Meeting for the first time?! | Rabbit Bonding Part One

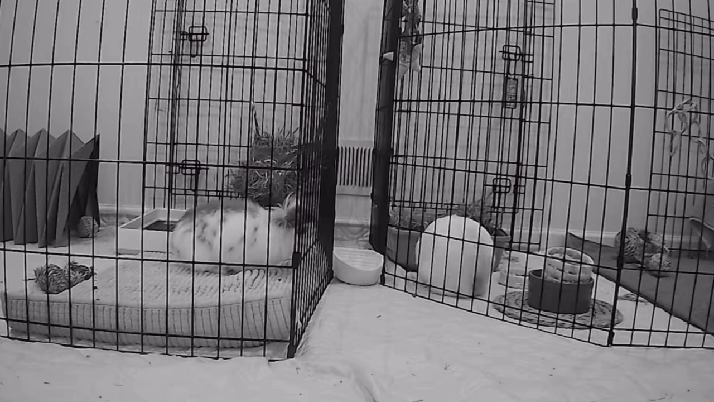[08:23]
in my room i've literally just been watching them 24 7 to see how they're interacting with one another again milo's just thumping non-stop they're not showing really any interest per se in each other at the moment but again i think in time when they warm up
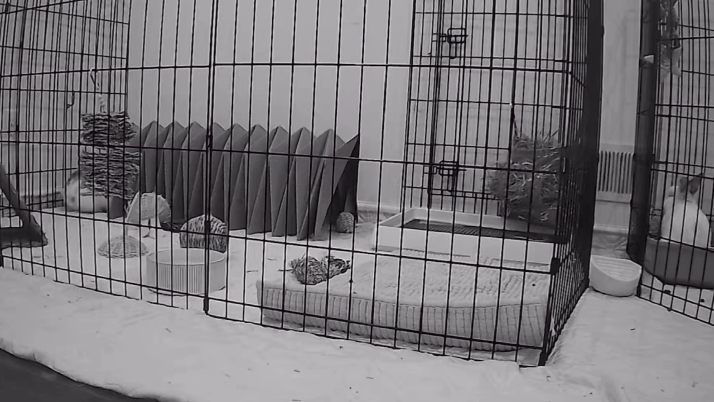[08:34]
to each other and a couple days go by a couple weeks they will get used to each other's presence and hopefully i get to see them laying up against their pens by one another that would be amazing to see